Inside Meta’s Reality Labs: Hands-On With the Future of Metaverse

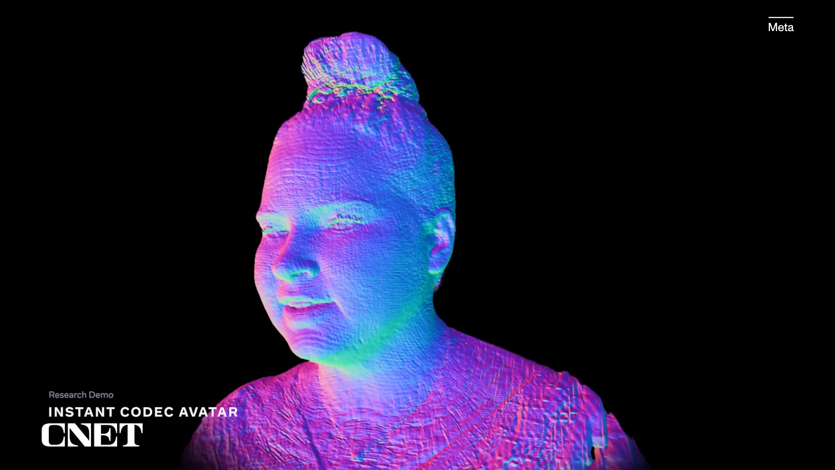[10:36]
It just took a few hours to generate after my scan and the team's working on making that processing a whole lot faster. The conversation I had with somebody remotely looked not bad, although kind of like an animated bust.